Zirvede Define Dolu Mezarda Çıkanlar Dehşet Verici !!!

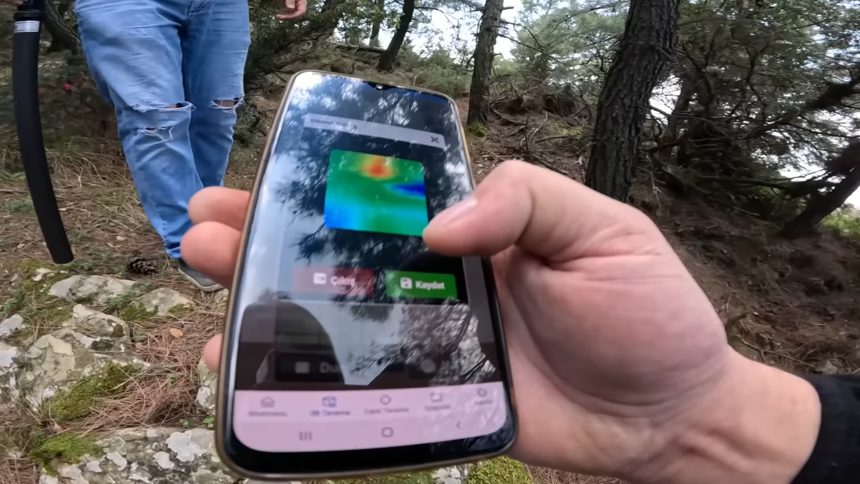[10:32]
Şimdi baktığımızda cihazımızı kaydedelim yine. Ne diyoruz arkadaşlar? Bakın şu arada telefonu tut bakayım şöyle.
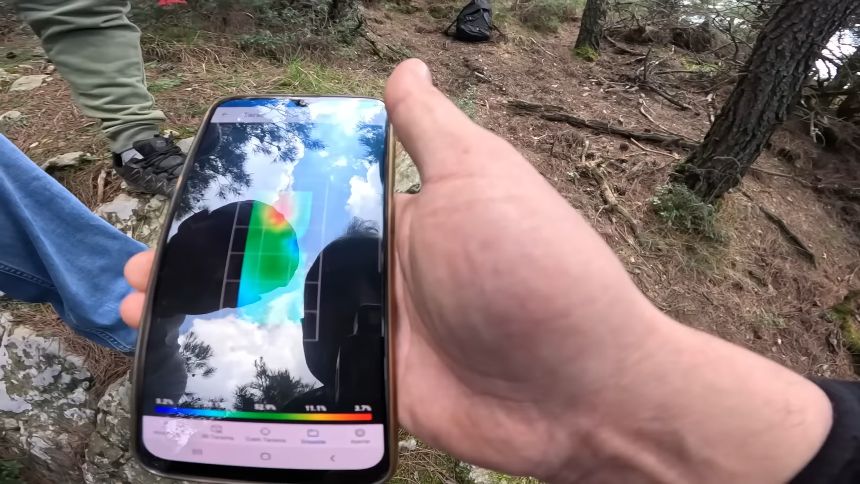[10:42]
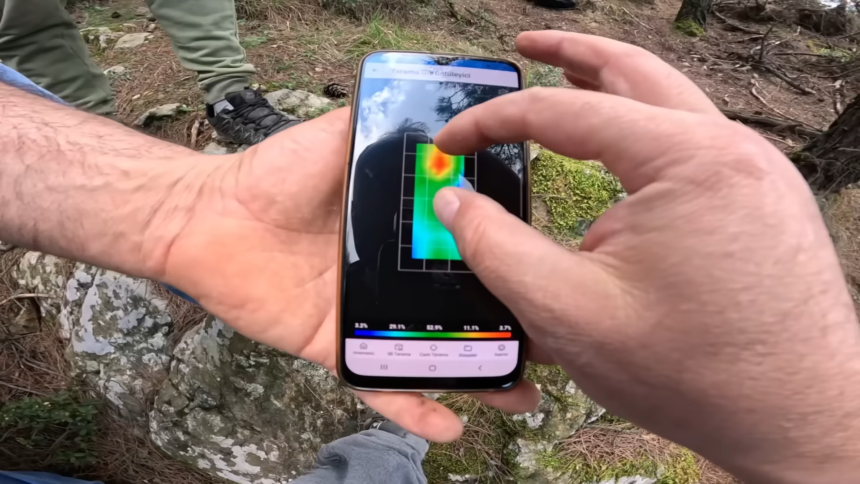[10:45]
Bakın şu arada net bir şekilde kırmızılığı görebiliyoruz. Bakın şu şekilde.